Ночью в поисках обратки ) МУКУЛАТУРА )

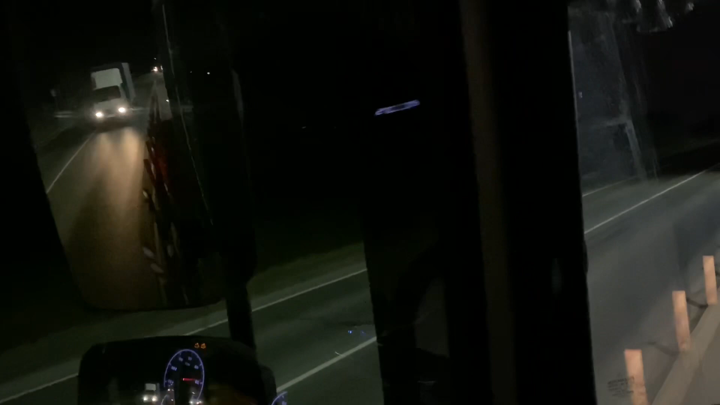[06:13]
и как станционная улица здесь не будет трубки поехали поработаем ночью немного николай ничего страшного выспался и там и там нормально а еще скажут что мы не будем вас грузить у забора будешь ночевать наверно обожаю это камаз именно вот погода когда
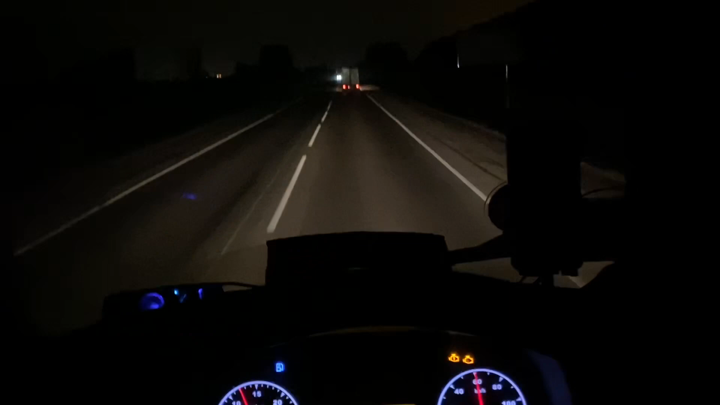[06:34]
прохладно зимой на ночи кайф все снегу машине тепло ты босиком дурники шашка музычка играют и катишь ночью давно и не ездил есть свои прелести ночной езды прекрасно ребята не пробок еще две-три машины едем новосибирску снова
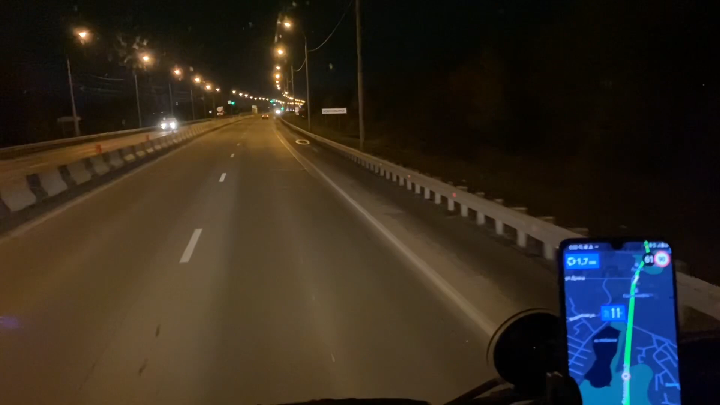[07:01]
огромный привет покатаемся сейчас позвонил димкин у них 9 я у димасик посмотри пожалуйста тот адрес не тот станционная 60 групп 4 там ли блоки а то может у меня какое другое место я еду такой довольный что этом блоками ночью грузят придется потом искать место где в городе переночевать но можно принципе на нашей базе будет переночевать сейчас димка посмотри скажет не туда